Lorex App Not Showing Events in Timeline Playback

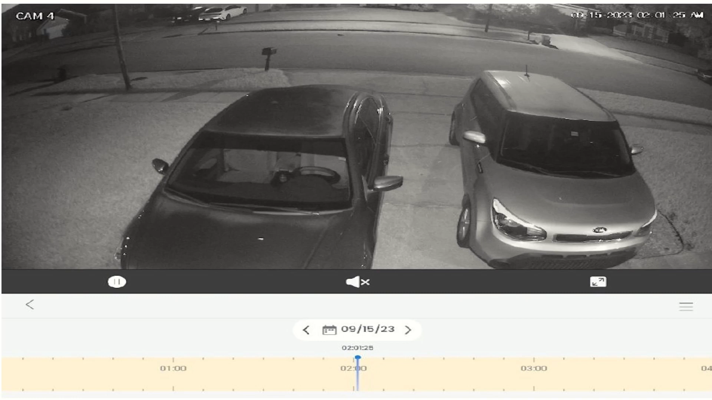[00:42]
here's an example of one that is not healthy as you can see all we have is just continuous recording there's no smart events here and the problem is the app isn't marking where the events occur there's events in here that occurred it just not showing up and I'm going to show you how to fix that I've noticed that other people